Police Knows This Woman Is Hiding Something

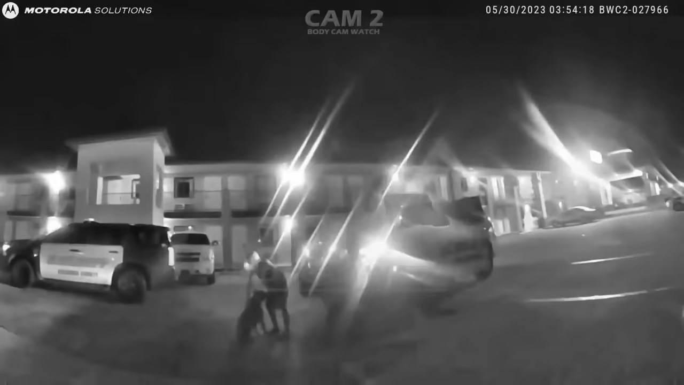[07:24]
If an officer thinks there's probable cause to bring a canine to go around a suspect's car, then he or she has every right to do so.
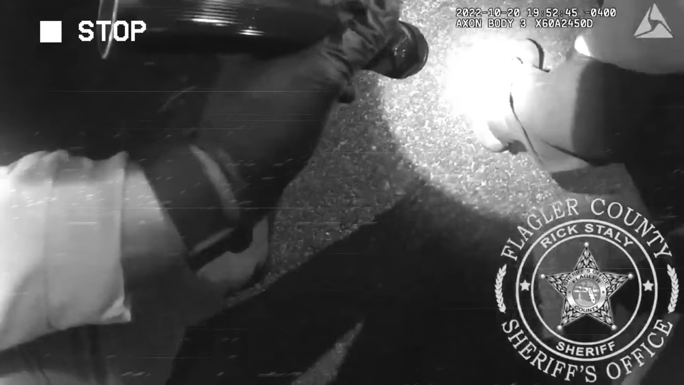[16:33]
The officers found a small tin in Joel's pants containing three clear plastic baggies.